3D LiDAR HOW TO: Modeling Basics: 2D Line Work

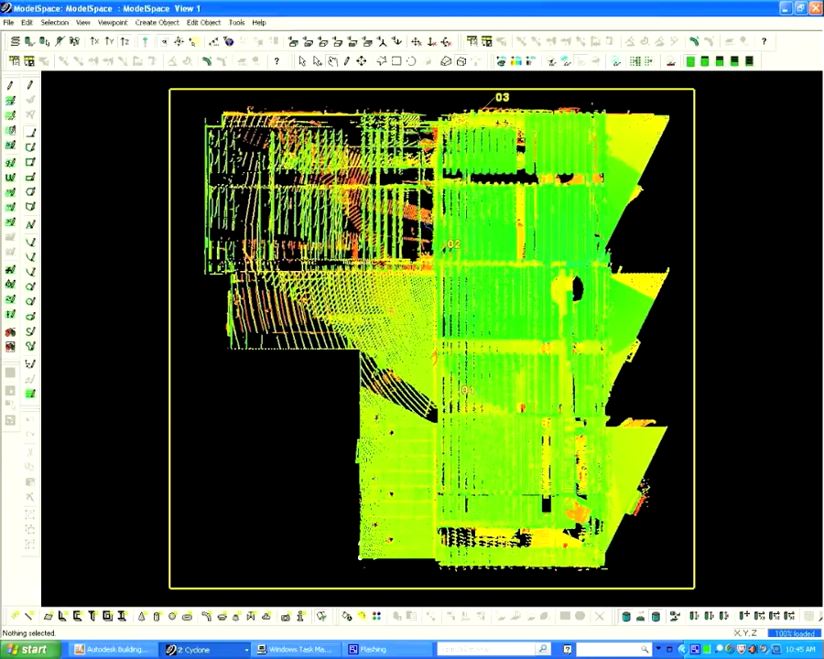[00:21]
From the toolbar, choose the left view icon. Next, pull the limit box down in order to remove the ceiling space.
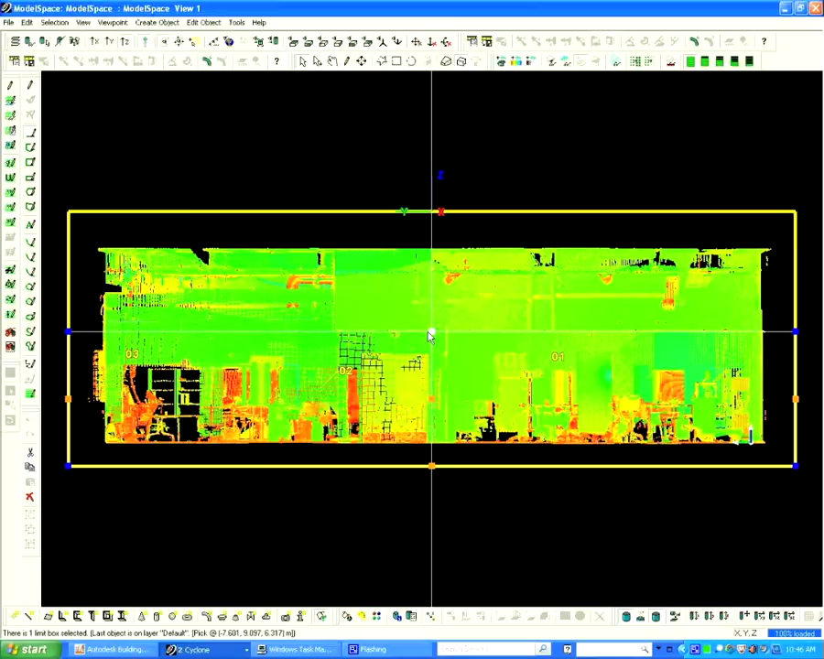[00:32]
Now return to top view. This enables us to view the furnishings in this space. Next, create a layer by clicking the view properties icon. Select New and name the layer, Floor Plan.
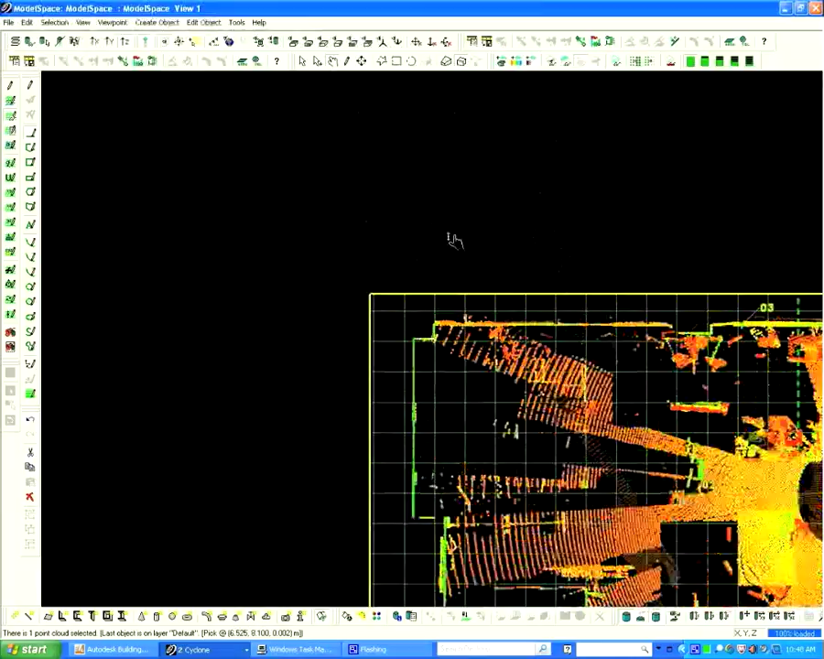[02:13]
Now choose Disable View Point Rotation in order to lock into the proper orientation.
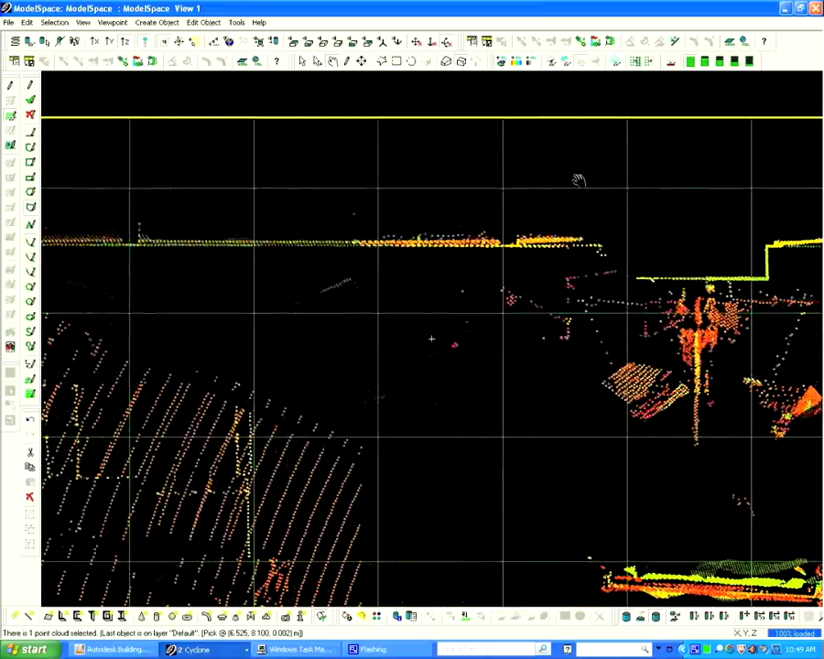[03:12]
Using the View Mode and the 2D Drawing Mode, we toggle back and forth to draw along the perimeter of the space.
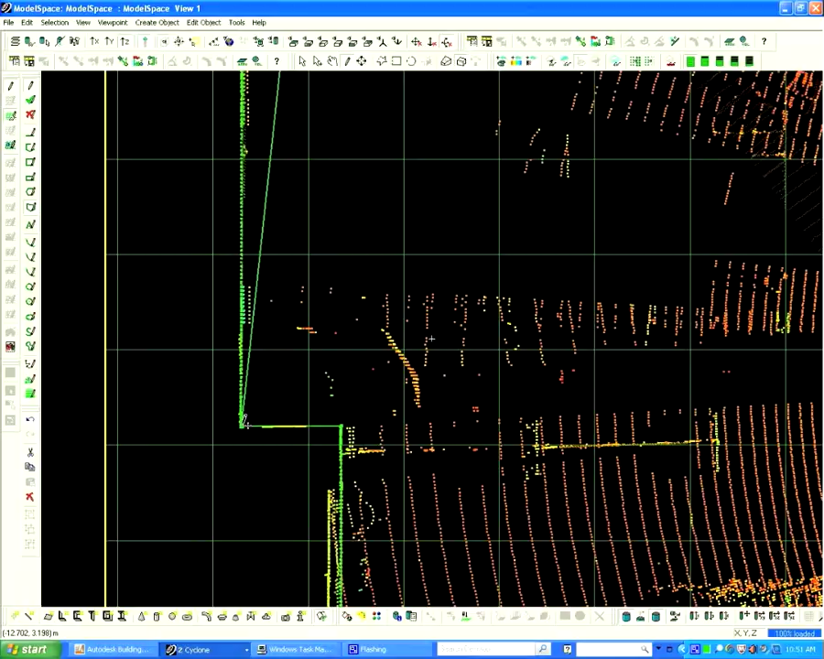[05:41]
. After drawing around the perimeter, right mouse click, select Create Drawing.
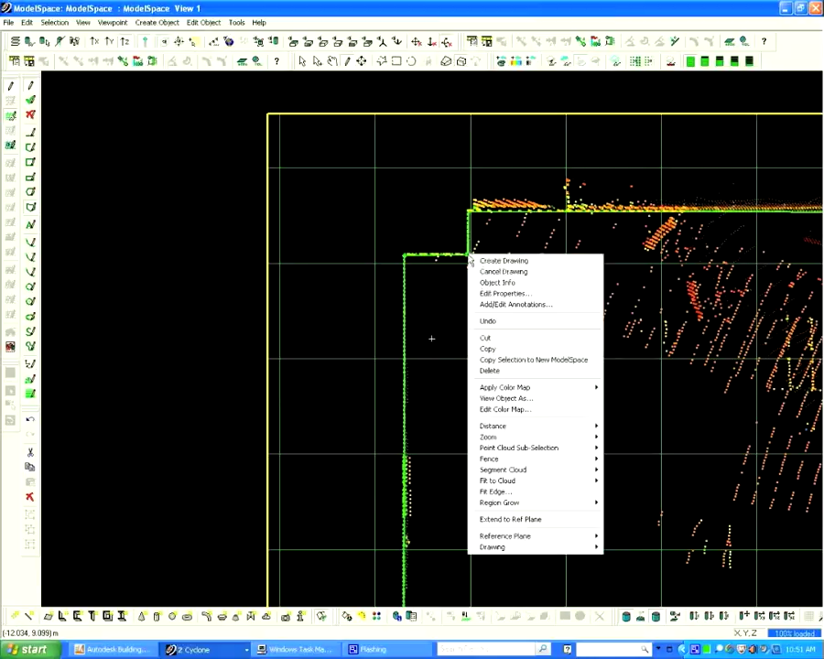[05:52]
The perimeter drawing is now complete.